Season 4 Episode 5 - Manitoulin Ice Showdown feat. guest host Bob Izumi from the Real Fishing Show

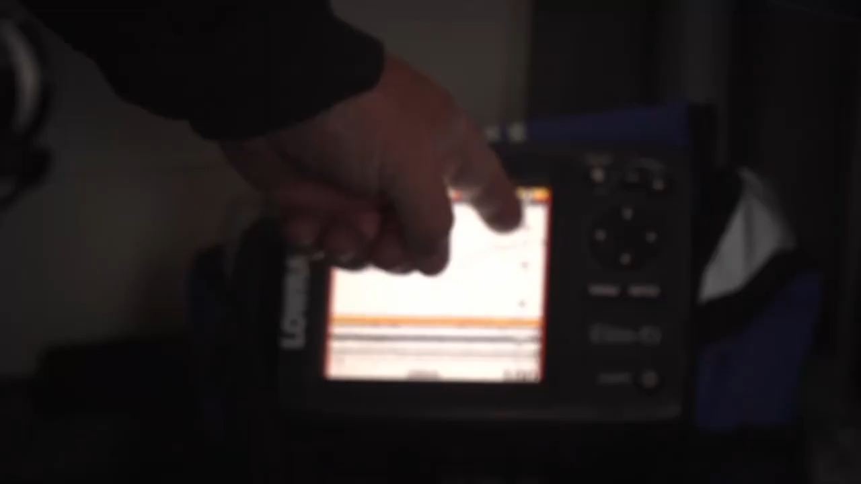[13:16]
And, you know, you can see the street going up.
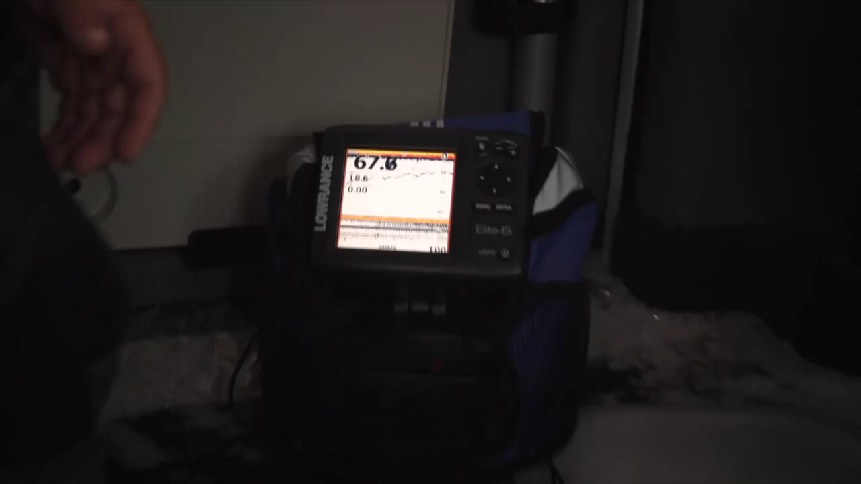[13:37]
up on the graph and that's the fish Wayne is fighting coming up on the
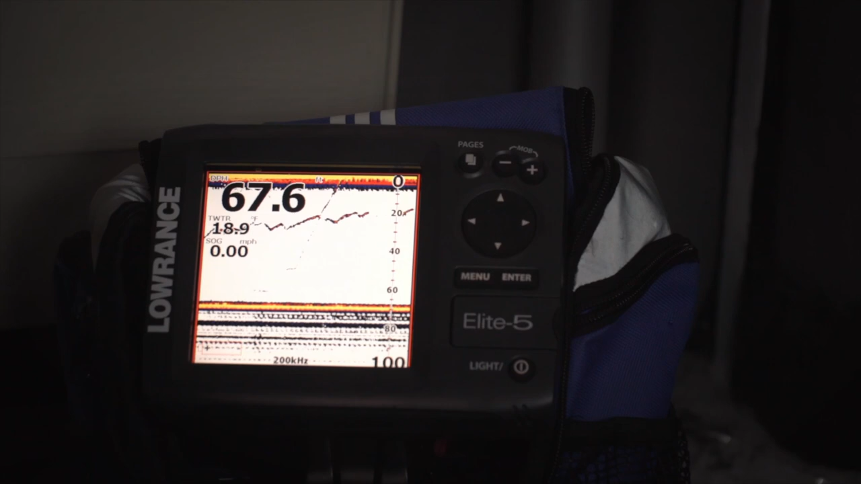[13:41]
graph hey life is good what do you got him up near the